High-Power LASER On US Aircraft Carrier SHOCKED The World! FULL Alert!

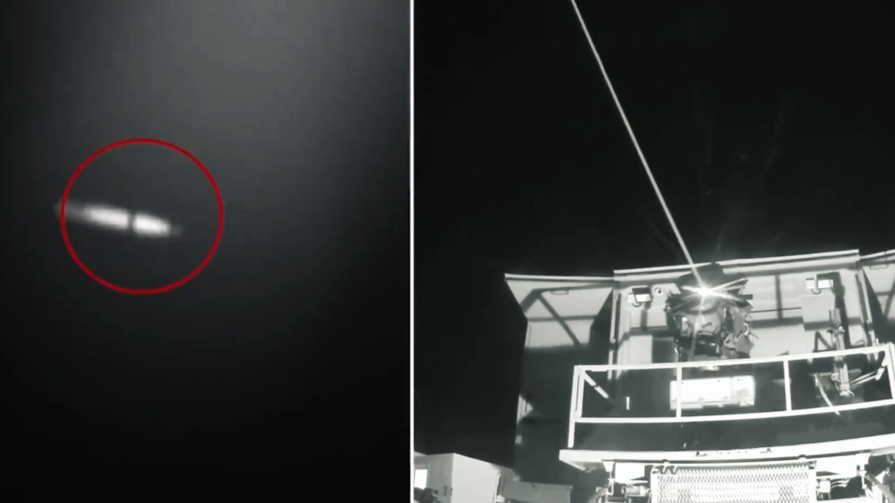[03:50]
laser at a visible target and press the trigger in a moment the laser beam will stab the target
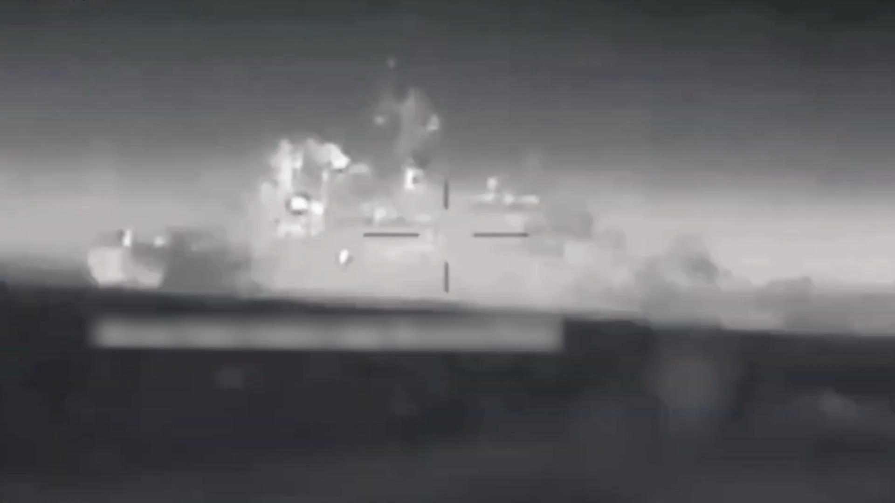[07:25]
was destroyed with the help of such boats before that another Russian warship was